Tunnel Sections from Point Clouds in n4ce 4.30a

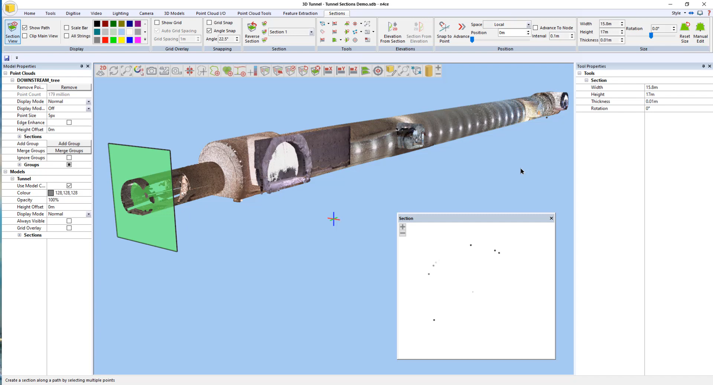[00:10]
To go hand-in-hand with the new release of 4.30a, I'm just going to quickly go through the new automatic sectioning tools and automated section plotting tools that we've now introduced in the latest update of Enforce. I'm quickly going to run up the multiple section tool. So I preset the spacing. I'm going to de-densify the data so that we don't end up with overload of information. So it's going to de-densify it down to a five centimeter grid. I'm going to commit the baselines with the BL code. I'm also going to extract the points with the SL code. I'm going to extract images and they're going to be defaulted to 4K and PNG extension. So I'm going to press commit now and it's going to ask me where I want to put them.
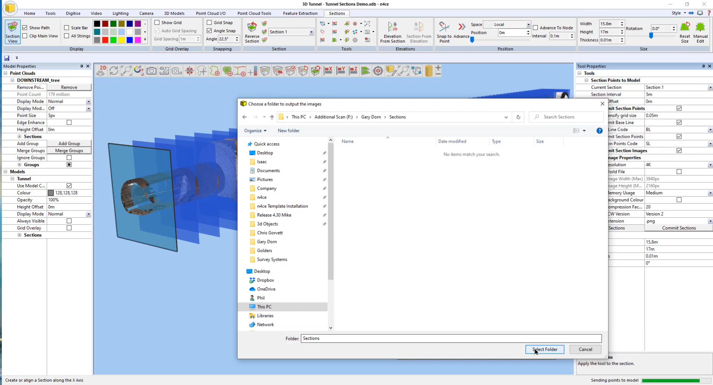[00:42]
So I'm just going to put them in this folder now and let the routine go. So it's been sending points to the model in the background and it's now going through the export process of the images. Note that I've also increased the pixel size so that when we take these sections and plot them out in a minute, the points are actually a bit more visible.
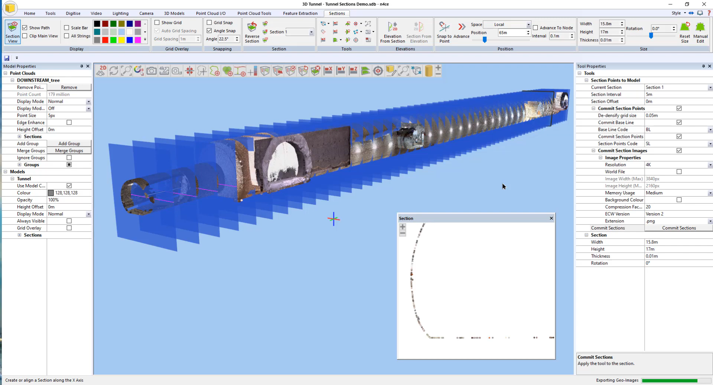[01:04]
So the section's been set to centimeter thick so that we don't, again, create too many points for our sections. Obviously you can configure this depending on the type of data that you're using. Okay, so those sections have all been created. I'm going to close down the view, redraw this one, and there's all my section data.
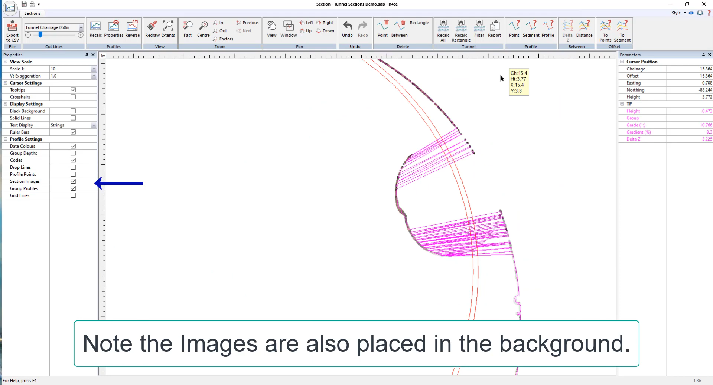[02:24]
So I'm just going to go to the delete by rectangle tool and delete all those points.